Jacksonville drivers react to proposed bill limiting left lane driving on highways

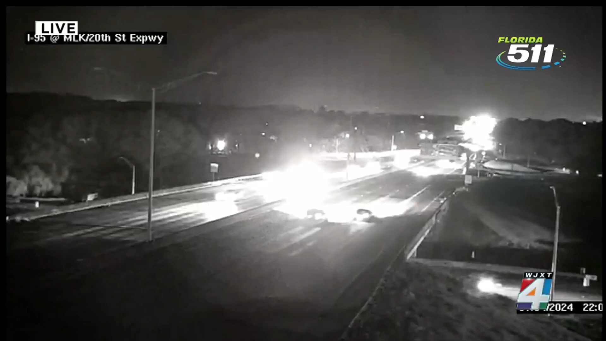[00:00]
Taking a live look from our DOT camera at I-95 near the MLK Parkway,